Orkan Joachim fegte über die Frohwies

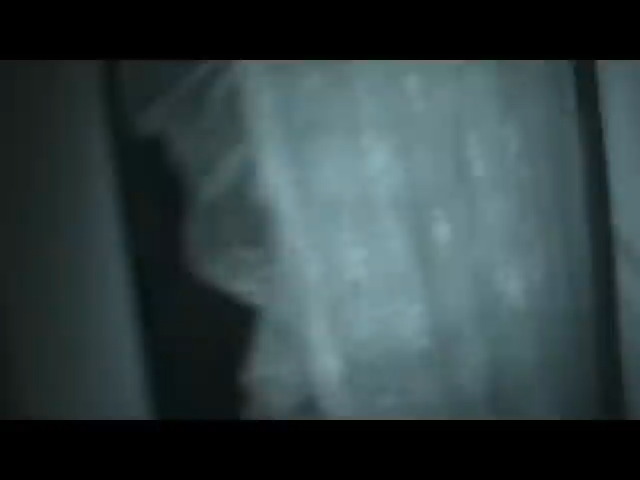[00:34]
und kein Strom ist mehr. Man sieht natürlich absolut rein gar nichts jetzt.